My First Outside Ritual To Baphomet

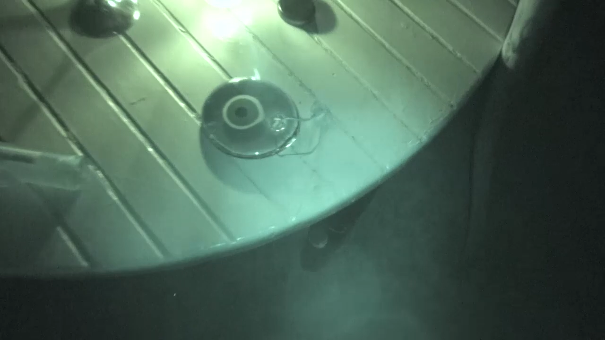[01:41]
So, I have the evil eye pendant, which, if some of you are new to this, I'm wondering, why do you have an evil eye on your altar? The evil eye is actually to keep away evil. It's a protective pendant. So, because I'm new to worshipping this deity, I want to make extra sure that I don't accidentally attract anything negative to my altar. So I have a ceremonial bronze chalice, and I am going to drink some
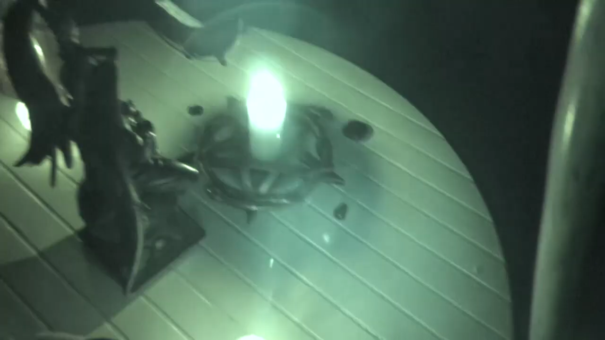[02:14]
Jose Cuervo strawberry margarita out of. Now, why would I choose that? Well, I wanted to drink something ceremonial that was red, but I didn't really have anything besides that.